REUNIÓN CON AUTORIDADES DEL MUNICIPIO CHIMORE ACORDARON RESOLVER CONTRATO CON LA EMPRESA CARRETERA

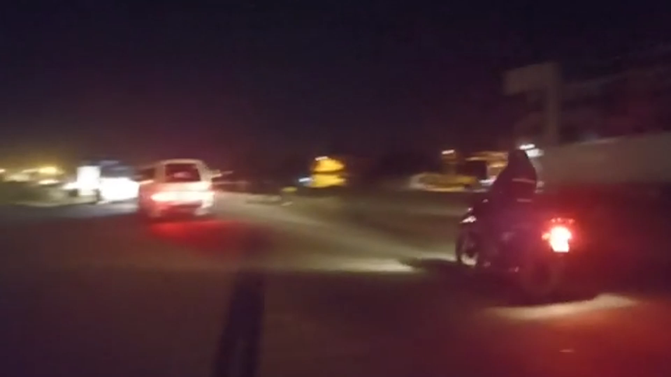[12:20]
que ya va circulando de manera normal, ya se ha levantado el bloqueo, luego de haberse registrado, sostenido esta reunión, junto con el ministro de Obras Públicas,